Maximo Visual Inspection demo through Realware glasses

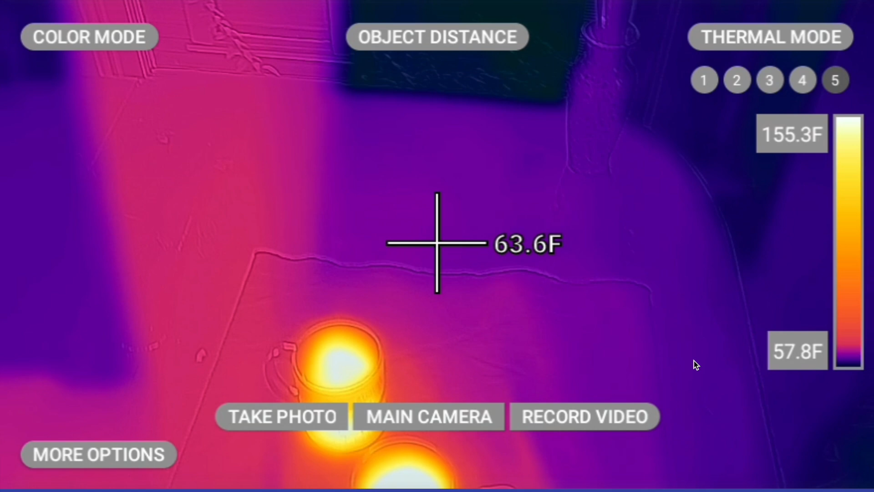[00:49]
On screen: spot 63.6°F, scale top 155.3°F, scale bottom 57.8°F
We're going to open up our thermal camera, and this is a FLIR attachment to the RealWare device. I'm going to hold up the hot beverage, and you'll see the temperature reading that comes from it.
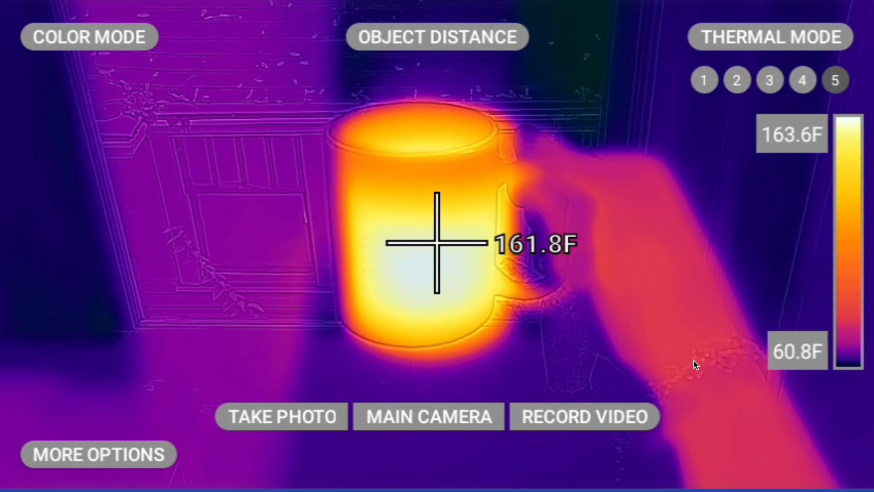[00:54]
On screen: spot 161.8°F, scale top 163.6°F, scale bottom 60.8°F
When I say take photo, the MVI inference is going to run,
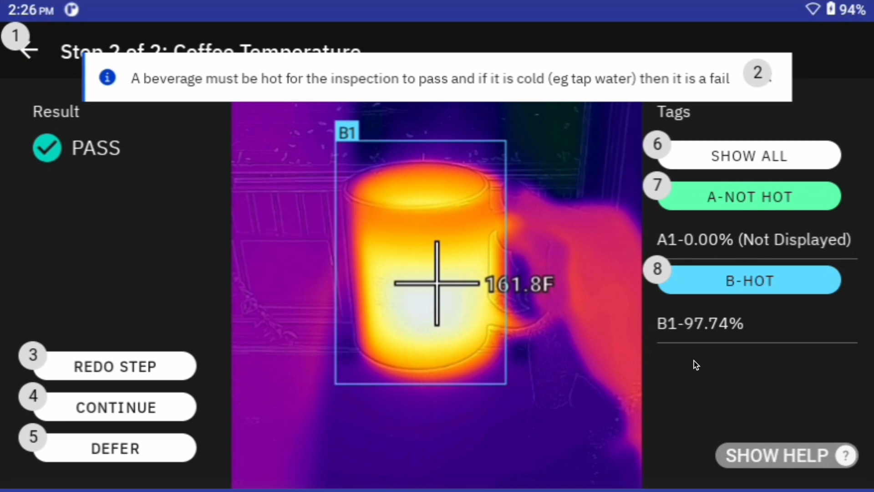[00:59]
On screen: spot 161.8°F
and you'll see that this coffee is hot with a 97% confidence rating.